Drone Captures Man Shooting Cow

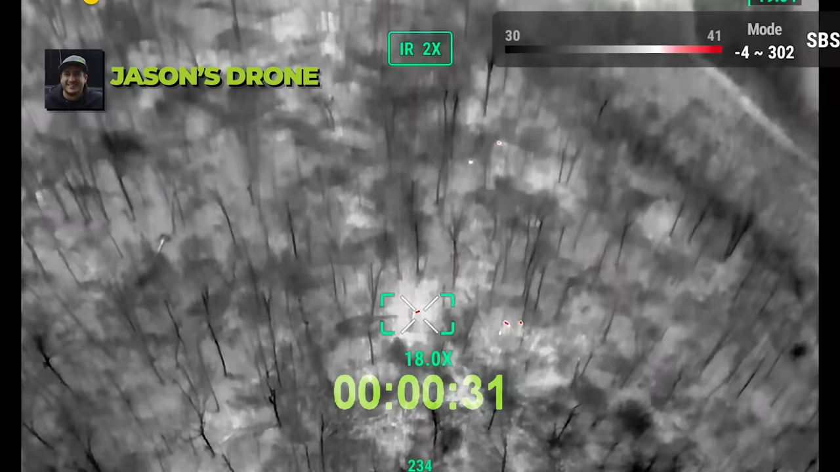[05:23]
Sheep got out the other day. Oh, yeah. That's probably there's some deer.
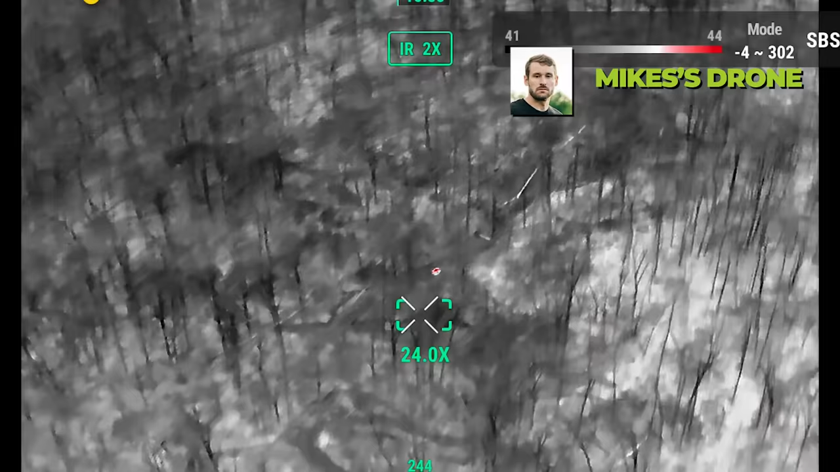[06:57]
Mm-hmm. Oh, I see your drone.